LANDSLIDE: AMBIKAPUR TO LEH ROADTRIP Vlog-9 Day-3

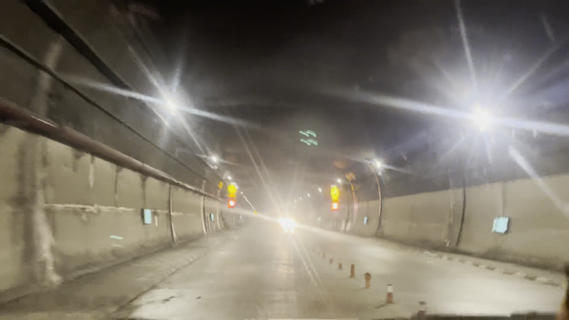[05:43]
आप देख सकते हैं हर जगह पे स्पीड लिमिट लिखा हुआ है इससे पहले 40 था अभी 60 हो गया है अपन 3 किलोमीटर आ चुके